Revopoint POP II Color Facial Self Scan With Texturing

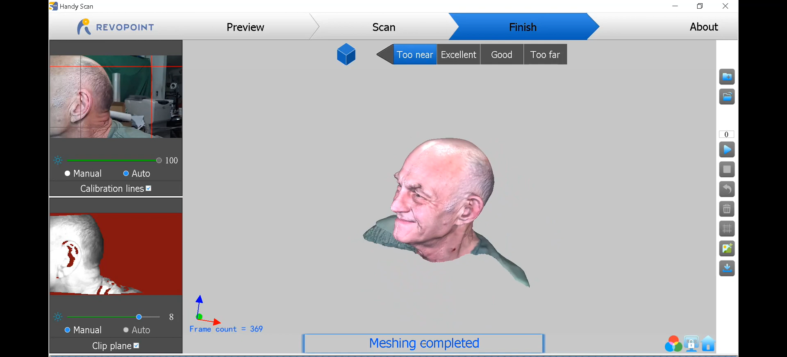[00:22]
the first time since my since the pop 2 is not mobile yet with my Samsung phone the software doesn't support mobile yet for the high accuracy mode of the pop 2 I did this tethered to my PC I sure wish it worked on my Samsung because the Samsung is even faster
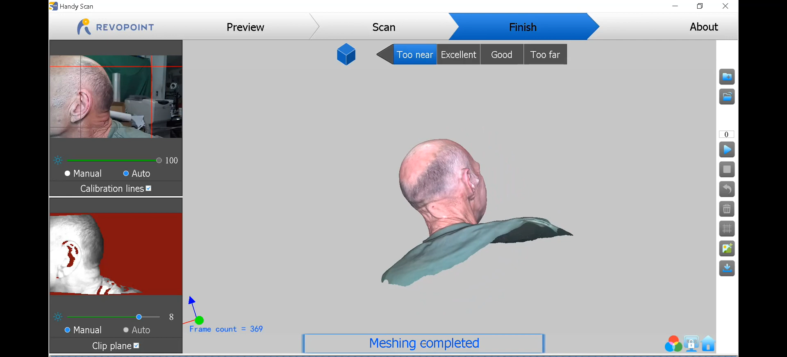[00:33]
than my PC but I did this in two two revolutions of my chair sitting in my chair mounted the the pop 2 on a swing arm that I got specifically for that purpose so I could adjust it
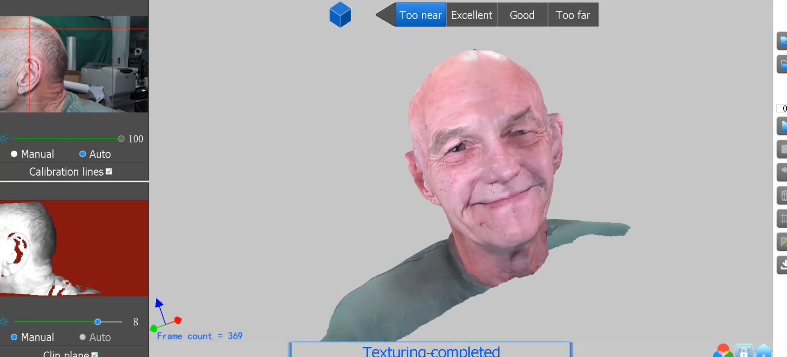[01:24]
probably about the sixth try I think but I'm impressed with the results